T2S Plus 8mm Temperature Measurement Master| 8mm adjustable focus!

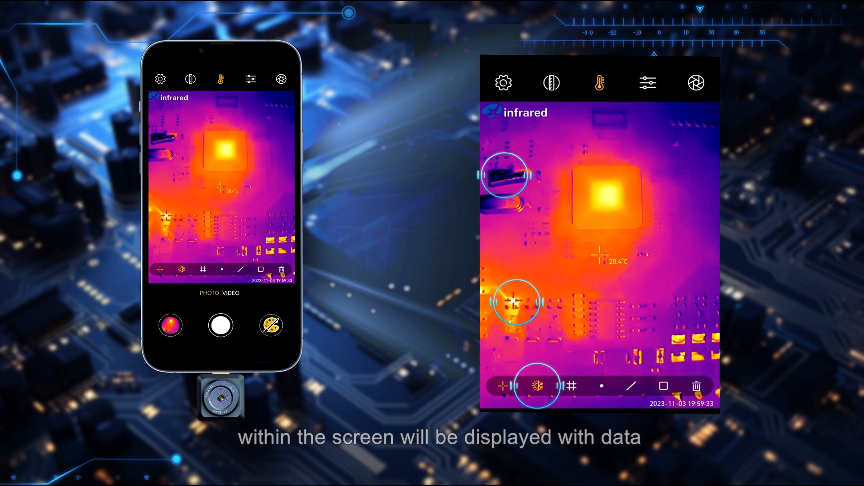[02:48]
the third one is for screen partition and the fourth one is
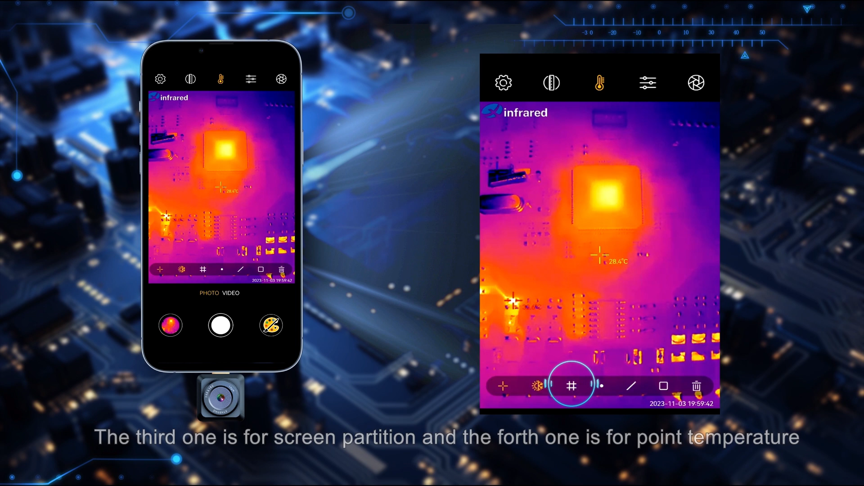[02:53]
for point temperature measurement where you can randomly click on the screen to display the temperature values
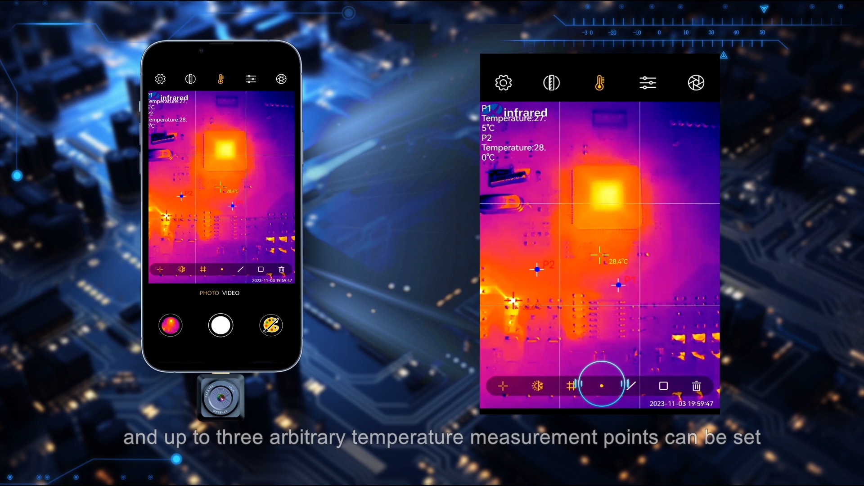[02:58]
and up to three arbitrary temperature measurement points can be set following are the
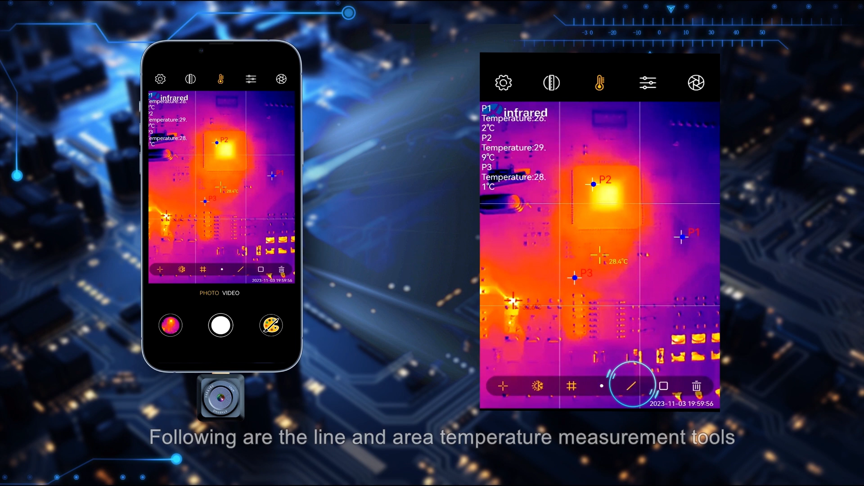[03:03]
line and area temperature measurement tools where you can draw a line or rectangular box on the screen to
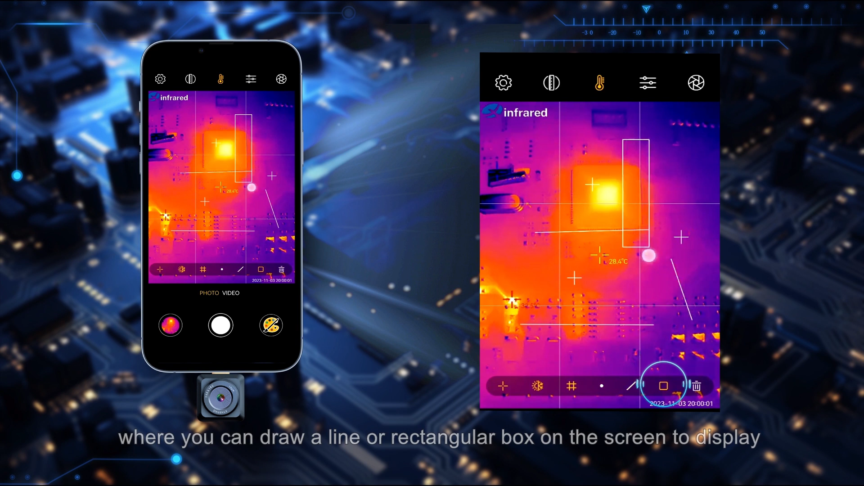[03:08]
display the three temperature values of the highest lowest and average for the selected
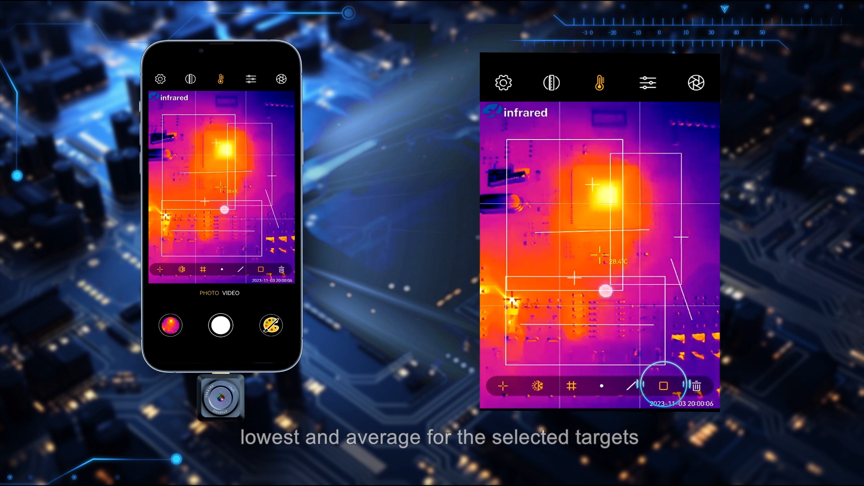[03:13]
targets when you want to cancel the corresponding temperature measurement function you
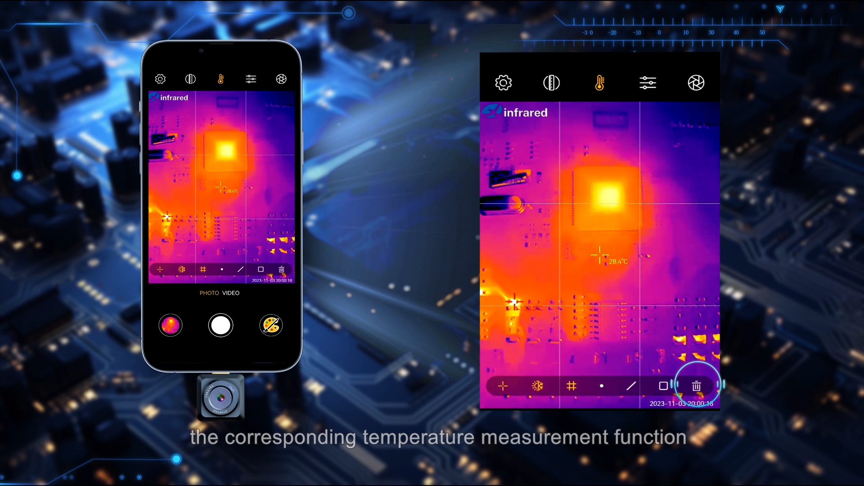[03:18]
can click the delete button or use to clear all temperature measurement functions button next
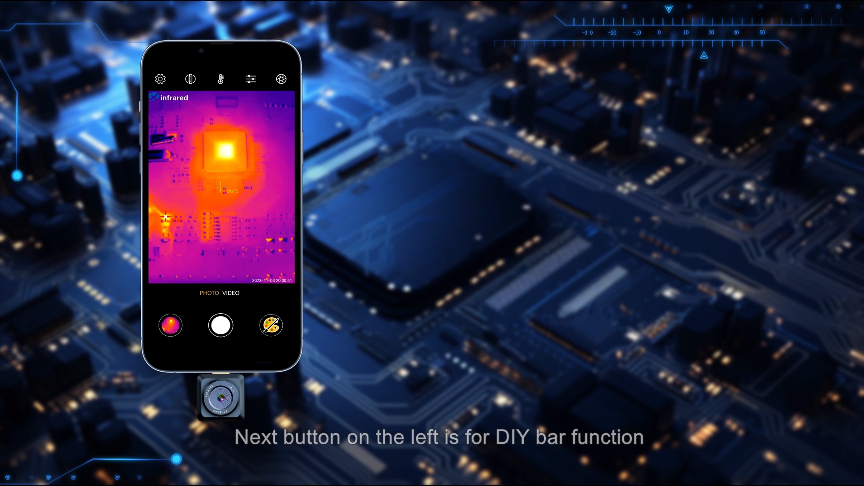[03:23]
button on the left is for diy bar function when opened click the unlock
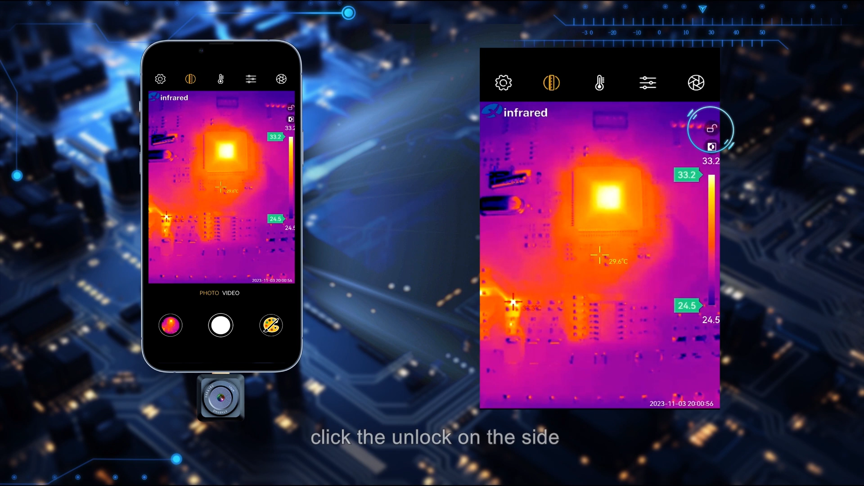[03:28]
on the side and you can slide your fingers to set the highest and lowest temperature range and the object